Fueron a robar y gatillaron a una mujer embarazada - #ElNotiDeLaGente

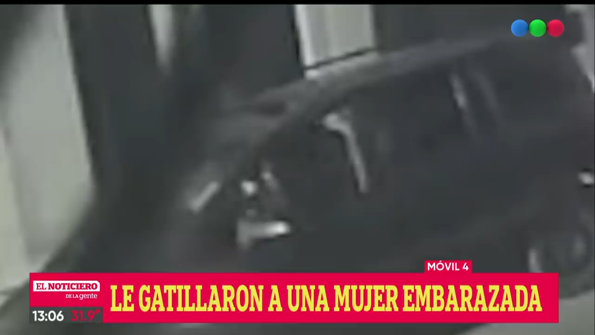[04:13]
208, tira el freno de mano y se bajan cinco personas. Pero estaban armadas mal, mal, mal armadas.